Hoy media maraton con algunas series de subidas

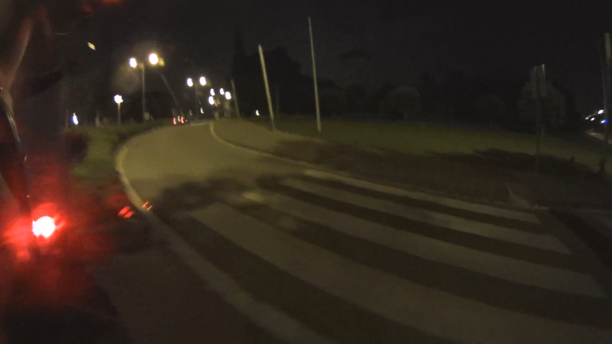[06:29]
Siempre por los pasos cebra, ¿eh? Con cuidado, ¿eh? Siempre pasos cebra.